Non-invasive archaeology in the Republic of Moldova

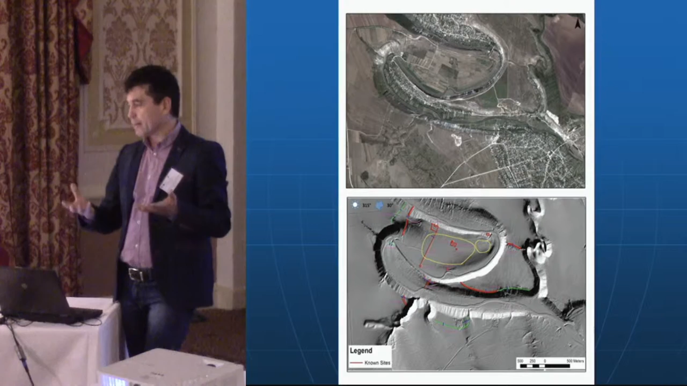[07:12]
sites already known constructions from the various period and the surprise was to discover a
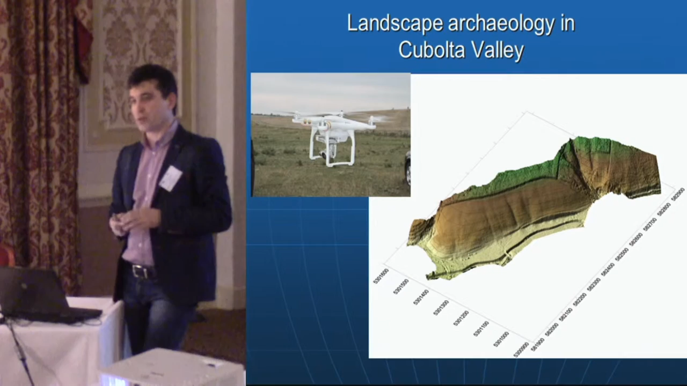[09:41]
year we succeed of the magnetometer in this site and we could see the structure of the settlement from the late antiquity three four century so we use also the drone to to build the picture of the settlement to understand better the landscape and also we use various tools